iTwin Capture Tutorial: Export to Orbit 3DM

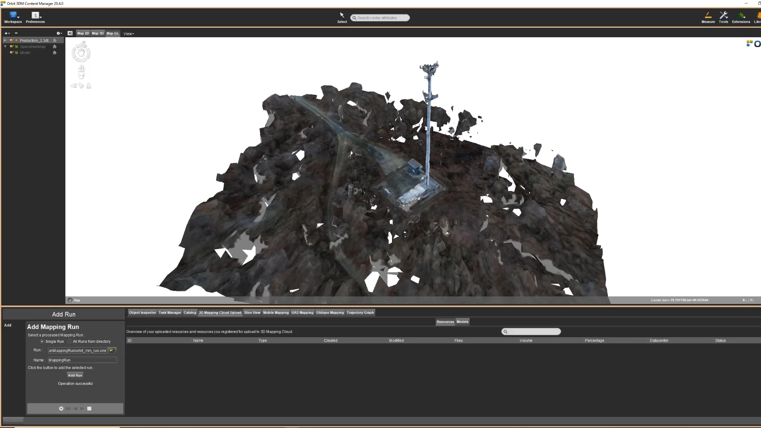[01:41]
the data can then be opened in the Orbit 3D content manager. And that is how you do the export to OrbitGT from Context Capture. So